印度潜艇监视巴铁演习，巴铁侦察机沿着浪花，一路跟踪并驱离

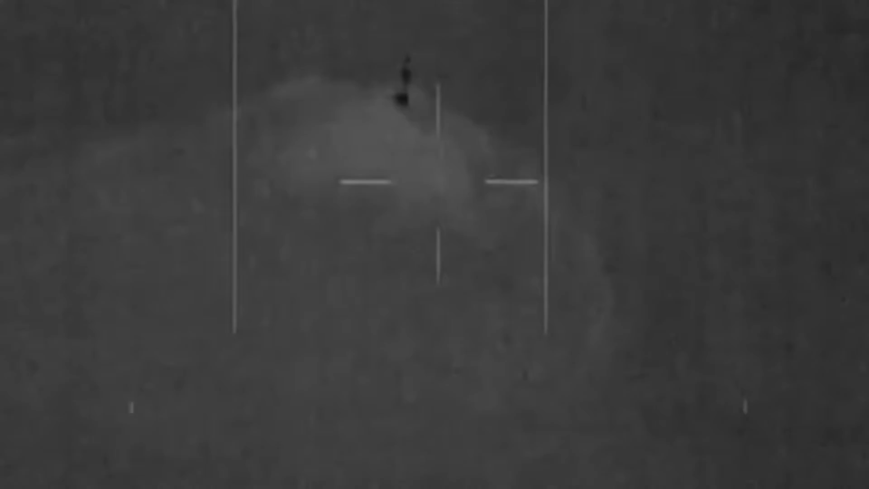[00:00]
据环球网3月4日报道，巴基斯坦军方宣布，巴海军于3月初成功拦截了一艘试图进入本国海域的印度潜艇。
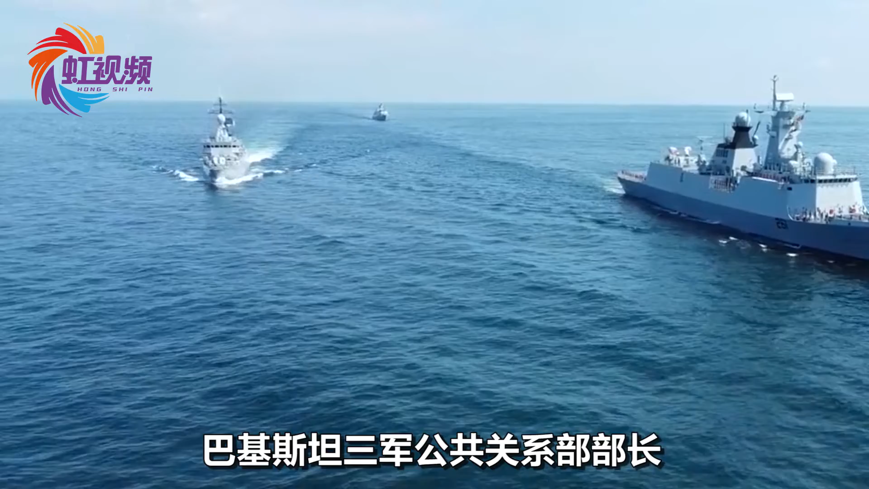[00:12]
巴基斯坦三军公共关系部部长伊福蒂·哈尔称，在发现印军潜艇后，巴军进行了跟踪与拦截。
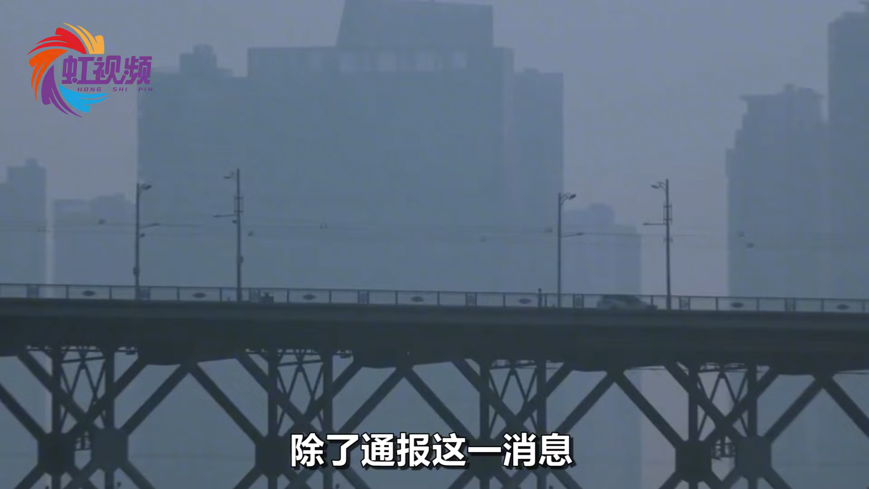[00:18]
除了通报这一消息，该部长还拿出了证据，在其社交媒体上，该部长贴出了一段视频。
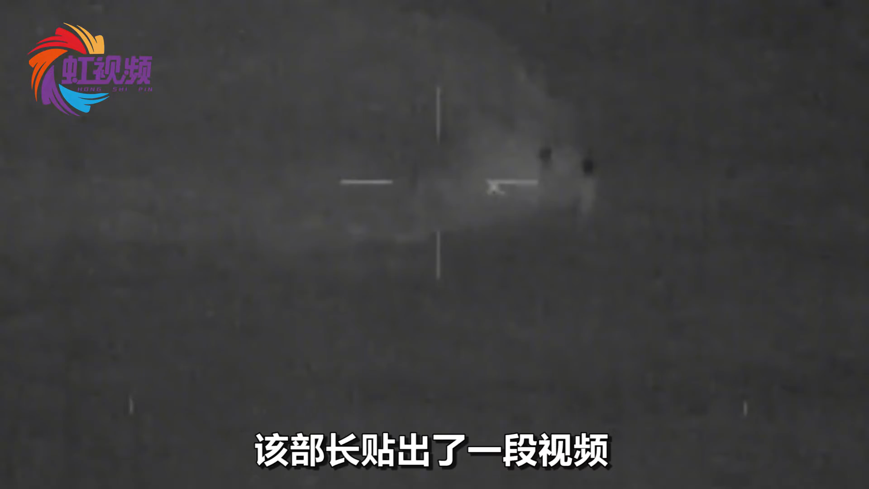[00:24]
视频中，巴基斯坦空军侦察机不断利用观瞄设备跟踪印军潜艇。
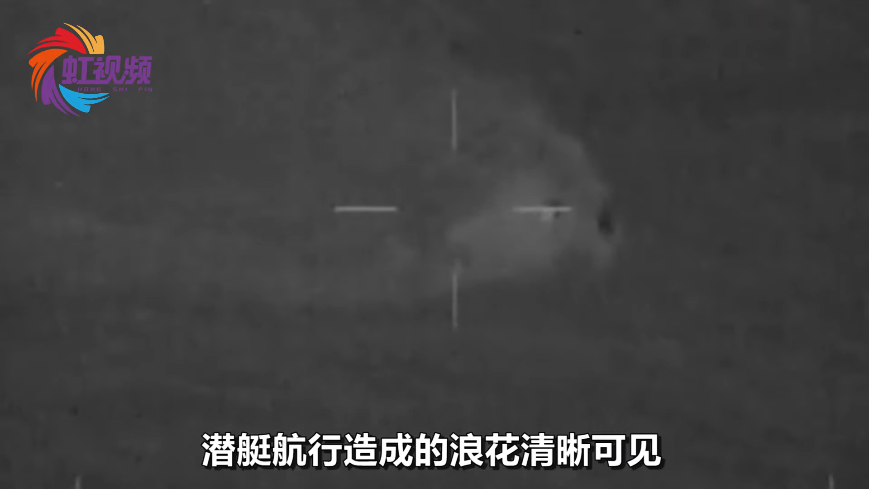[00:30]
潜艇航行造成的浪花清晰可见，虽然是黑白画面，但仍能清楚辨别出潜艇的位置。除了放出视频，这位部长还指出了印度潜艇的具体型号——卡尔瓦里级潜艇。